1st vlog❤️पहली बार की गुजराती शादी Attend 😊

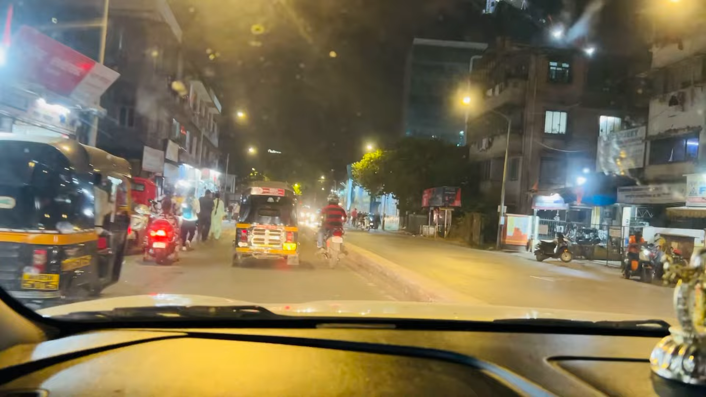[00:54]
तो आज हम लोग जा रहे हैं गुजराती शादी में।
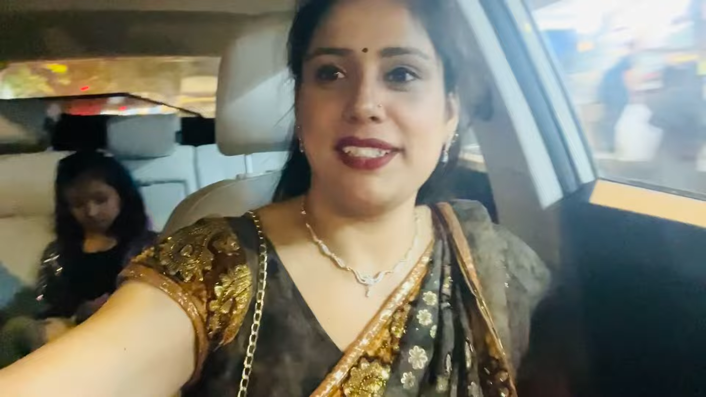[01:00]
एक्चुअली मैं फ़र्स्ट टाइम ही गुजराती शादी अटेंड करने जा रही हूँ। तो ये देखिए यहाँ पे इस समय कितना ज़्यादा
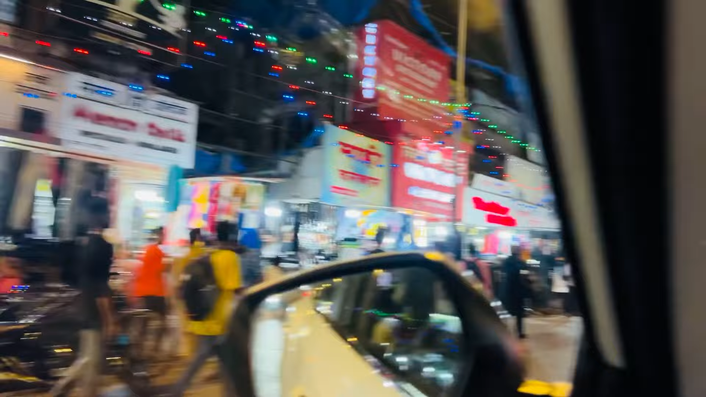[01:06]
ईद की वजह से मार्केट एकदम सजी हुई है। और ये कितने बजे तक चलती है मार्केट?
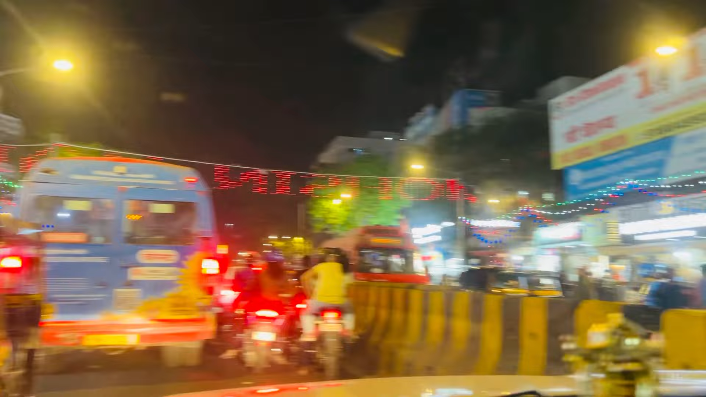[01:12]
ये 11 बजे तक चलती है। 11 नहीं, फिर भी हाँ 10 बजे तक तो चलती है।
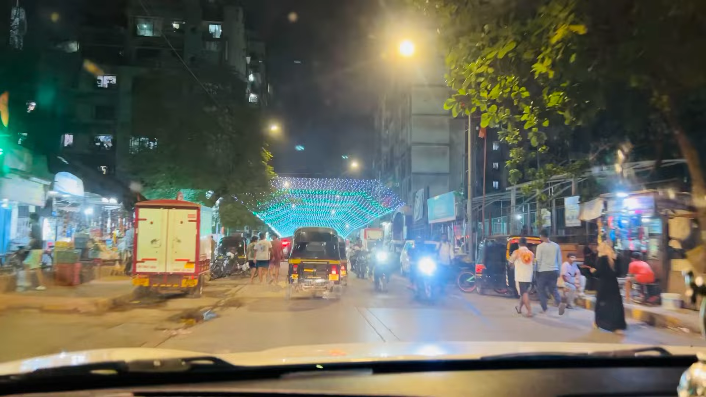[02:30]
एंड रास्ते में यहाँ पे देखिए कितनी सारी डेकोरेशन वगैरह भी थी, तो मैंने पूरा ये रिकॉर्ड करने की कोशिश करी आपको दिखाने के लिए।